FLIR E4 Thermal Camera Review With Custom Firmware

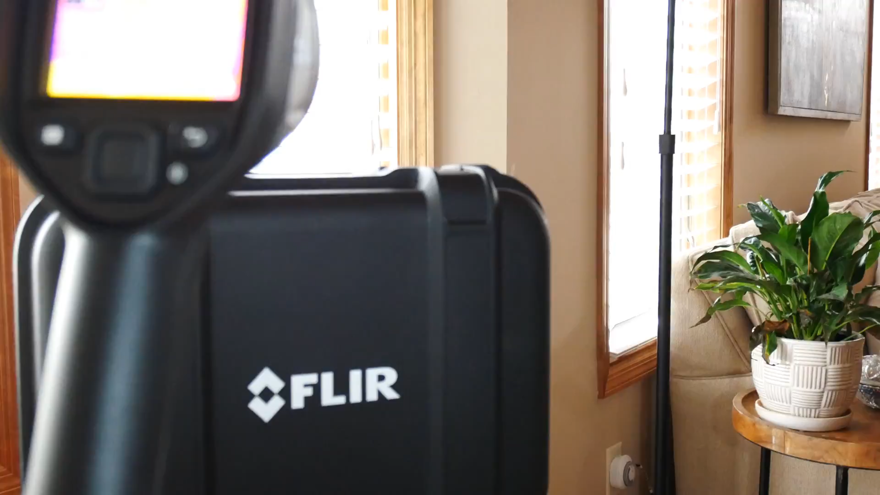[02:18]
The FLIR E4 comes with all kinds of thermal imaging options for hobbyists and professionals alike,
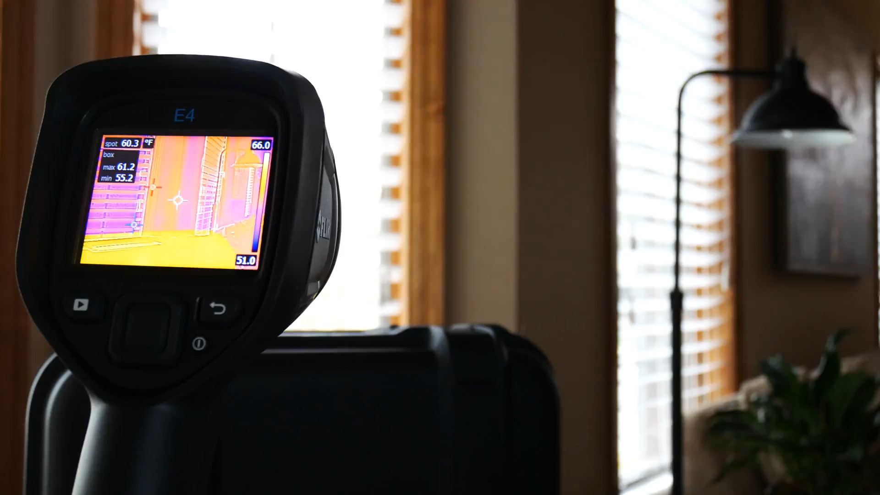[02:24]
On screen: spot 60.3°F, max 61.2°F, min 55.2°F, scale top 66.0°F, scale bottom 51.0°F
really just boiling down to your taste or preference.
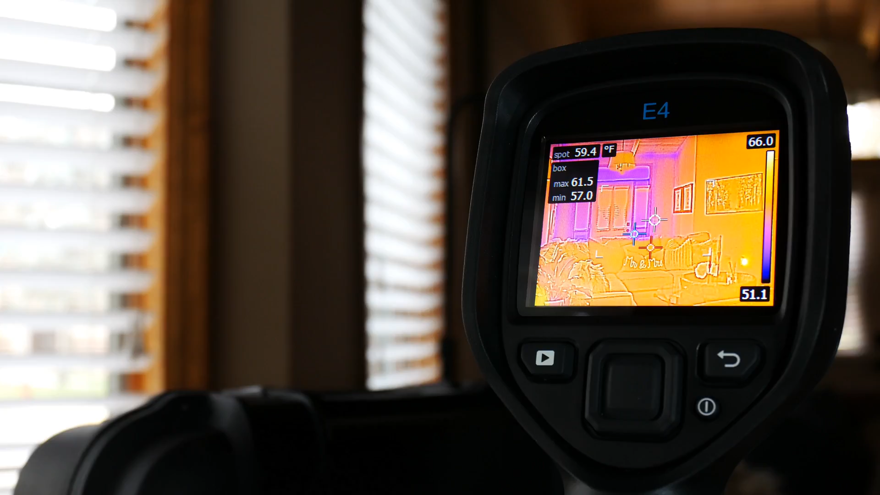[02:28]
On screen: spot 59.4°F
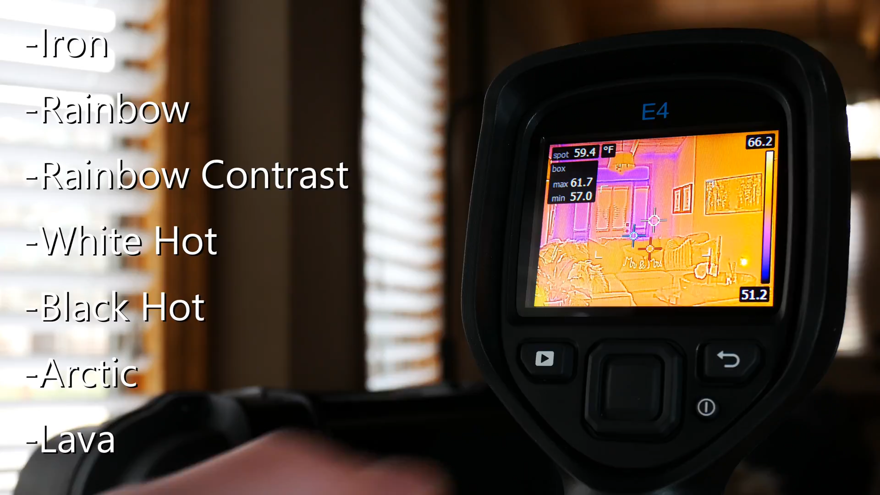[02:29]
On screen: spot 59.4°F, max 61.7°F, min 57.0°F, scale top 66.2°F, scale bottom 51.2°F
Here we're going to take a look at some of the thermal options available in the color palette selector.
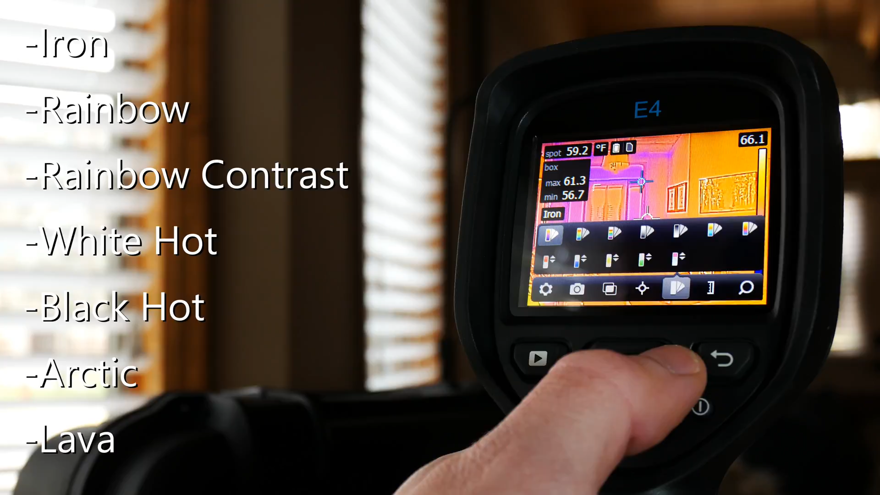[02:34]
On screen: spot 59.2°F, max 61.3°F, min 56.7°F
We have various things like iron and rainbow, or alarms such as above, below, interval, condensation, and so on.
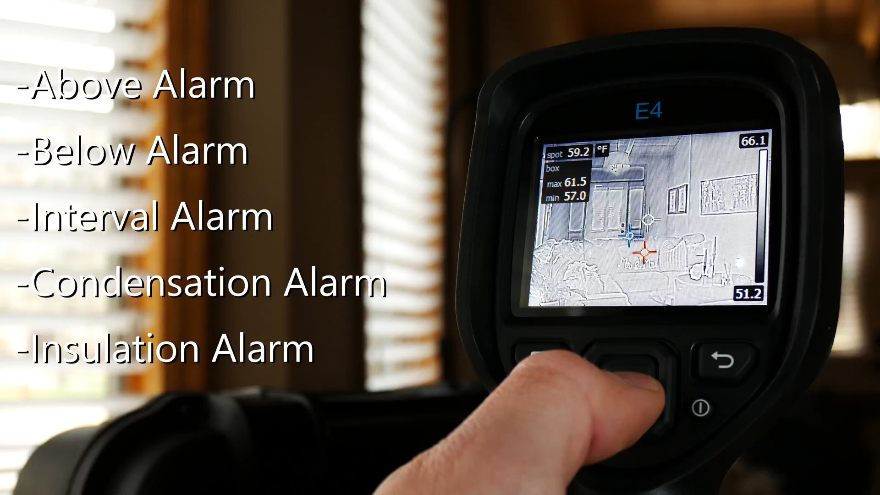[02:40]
On screen: spot 59.2°F
Moving to the measurement panel, we have center spot,
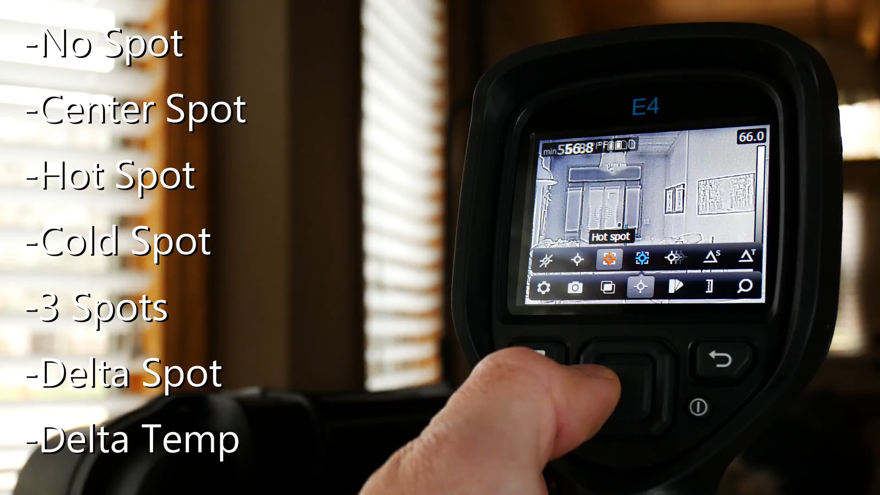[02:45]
hot spot, cold spot, multiple spots, and even deltas for comparative analytics. The thermal alignment options, such as a thermal camera, we have the MXX, which is a FLIR exclusive, picture-in-picture, and blending, as well.
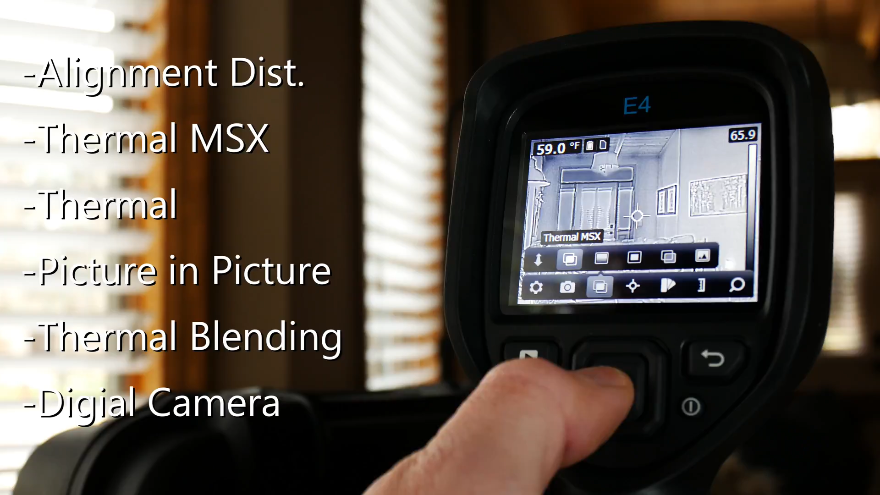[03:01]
On screen: spot 59.0°F
Moving over to the temperature scale, we can see that we have an auto option and a manual option for getting that image just right.
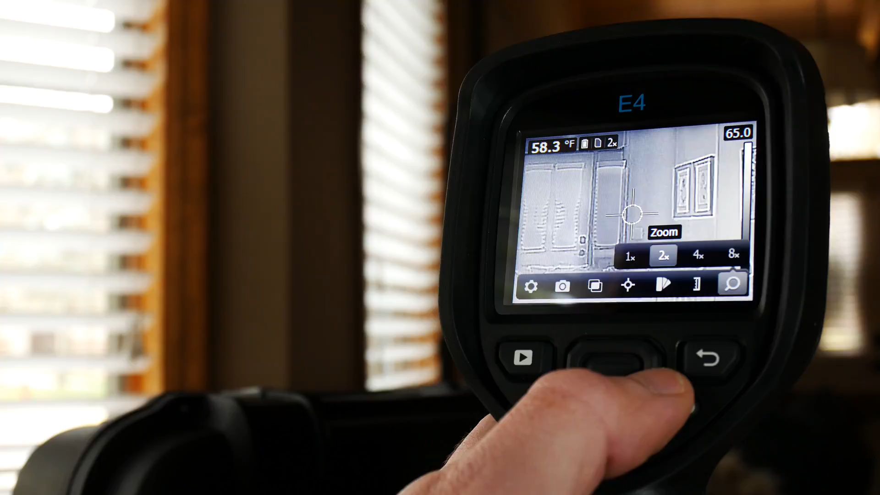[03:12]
On screen: spot 58.3°F
In addition, we have an up to eight times zoom in powers of two. This is a digital zoom, might I add, so the pixel count is going to matter greatly.
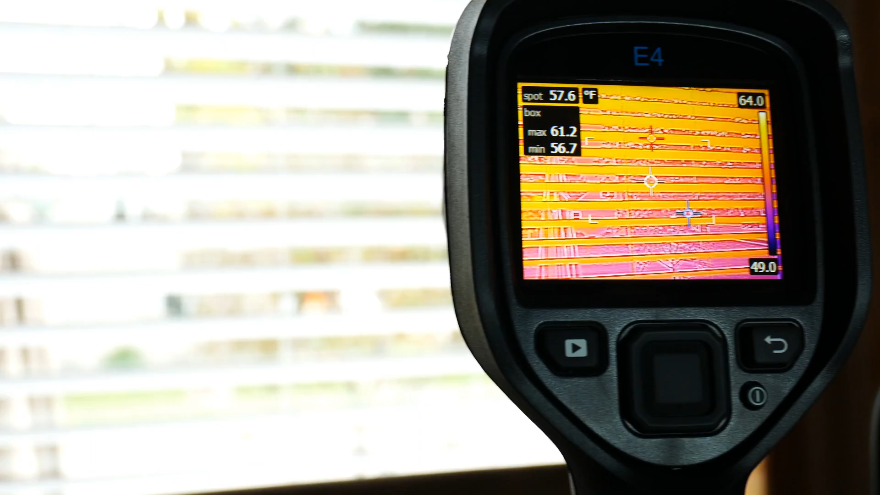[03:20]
On screen: spot 57.6°F, max 61.2°F, min 56.7°F
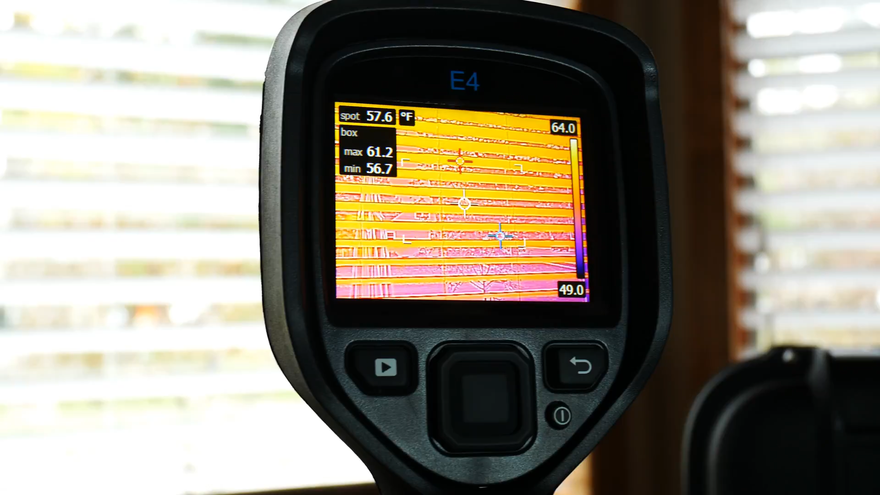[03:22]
On screen: spot 57.6°F, max 61.2°F, min 56.7°F, scale top 64.0°F, scale bottom 49.0°F
All FLIR EX models feature a 9Hz sensor, which is good enough for most imaging,
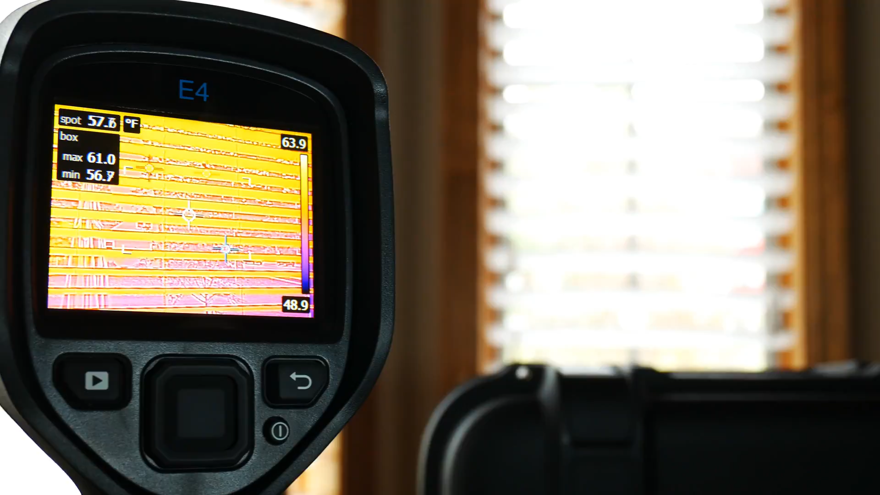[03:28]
On screen: max 61.0°F, scale top 63.9°F, scale bottom 48.9°F
but don't expect to be doing any kind of slow motion analytics on here.